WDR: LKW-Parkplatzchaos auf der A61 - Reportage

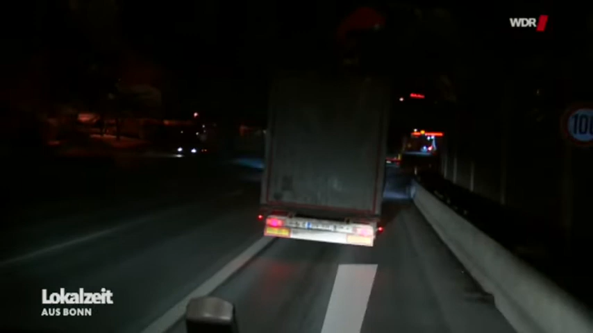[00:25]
Da vorne fährt schon einer rückwärts. Hier ist jetzt mal Highlife. Er sucht jetzt halt, was soll er machen?